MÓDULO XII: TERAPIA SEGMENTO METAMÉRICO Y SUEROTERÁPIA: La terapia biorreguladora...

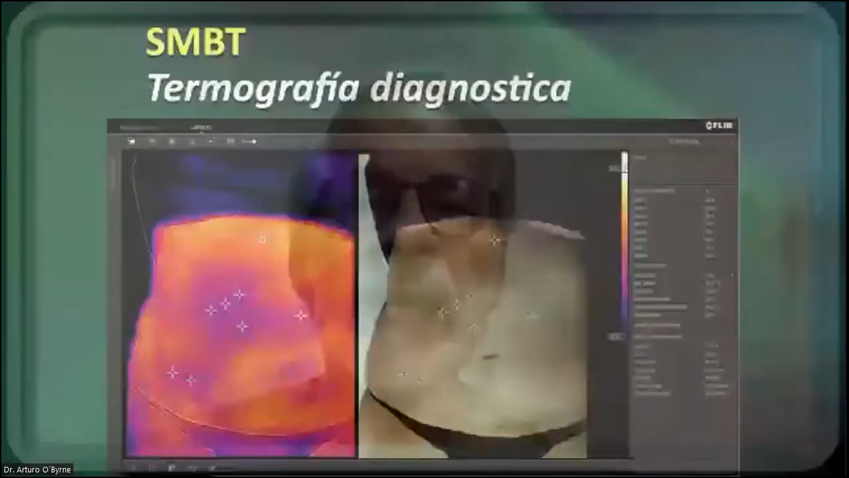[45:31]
nos permiten como ven aquí tomar fotografías del paciente el sistema me marca las temperaturas puede encontrar zonas frías por ejemplo como estaban aquí y esta paciente que venía consultando por un problema de una taquicardia que no le habían podido encontrar la solución la encontramos en el hígado ustedes ven aquí la cicatriz de la colesistectomía y como esa cicatriz sigue siendo un encampo interferente miren allí la zona más fría estaba en ese lugar y en general toda
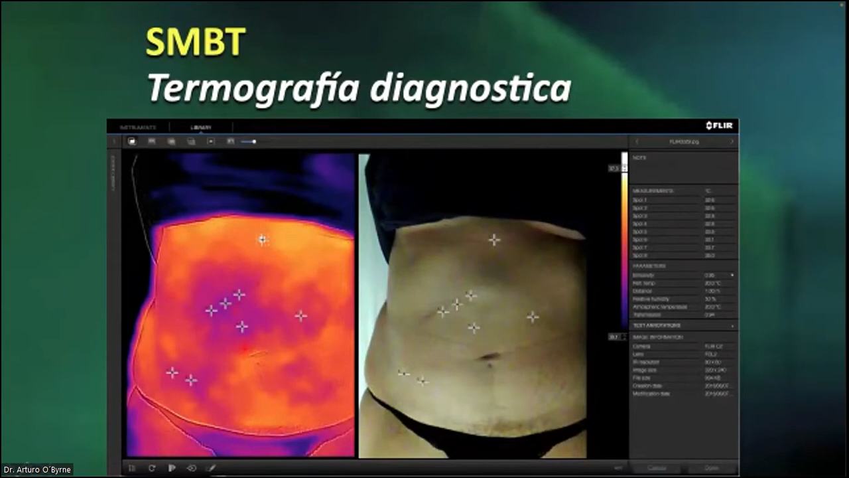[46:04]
la zona de Chaufar que es zona hepatobiliar estaba completamente fría esto fue muy interesante porque entonces cuando subimos a buscar el punto del corazón entonces nos encontramos que el punto del corazón a nivel del nervio vago estaba supremamente doloroso entonces era evidente el vago del hígado estaba doloroso el nervio vago tiene un control directo sobre la función del ritmo cardíaco